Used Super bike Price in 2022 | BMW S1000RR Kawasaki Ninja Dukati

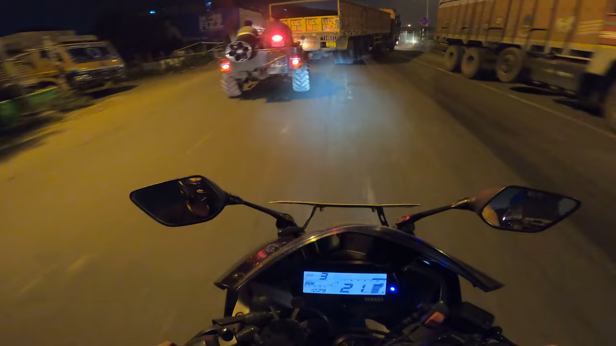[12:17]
अभी रात को 10:30 बजा हुआ है और मैं अभी फ़िलहाल बाली ब्रिज के आसपास हूँ, मतलब बाली ब्रिज के आसपास नहीं, बाली ब्रिज के ऊपर ही हूँ। क्या गजब खूबसूरत लग रहा है ना गाइस,